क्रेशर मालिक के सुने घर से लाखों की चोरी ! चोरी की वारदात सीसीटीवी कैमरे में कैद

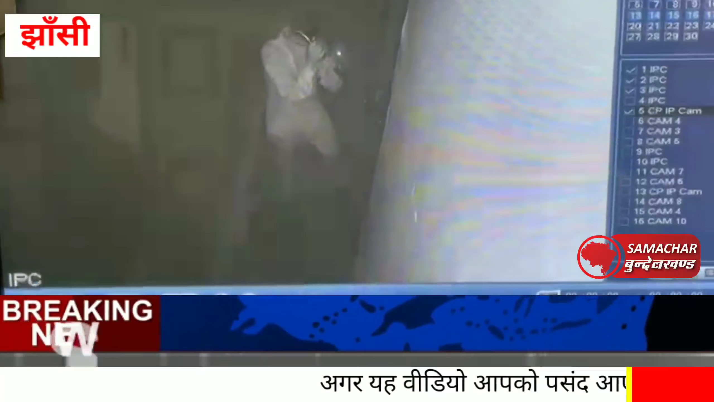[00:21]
میں بیتی رات تین چور ایک ٹریشر سنچالک کی گھر کا تعلہ توڑ کر اندر داخل ہو گئے محض چودہ منٹ کے اندر لاکھوں روپے کی چوری کی گھٹنا کو انجام دے کر وہ اتمنان سے بہار آ گئے پوری
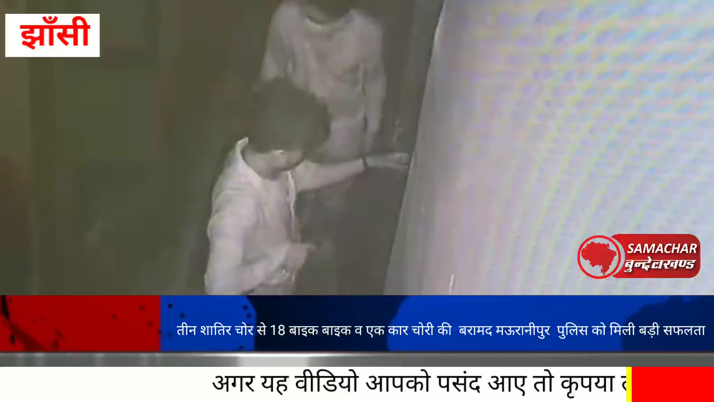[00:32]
گھٹنا کیمرے میں قید ہو گئی گھٹنا کی سوچنا پولیس کو دے دی گئی ہے تھومسن کمپاؤن میں رہنے والے ملکھان رائے اوڑچہ تگیلہ پر گڑیش سٹون کریشر کے سنچالک ہے وہاں ان کا ایک فارم ہاؤس بھی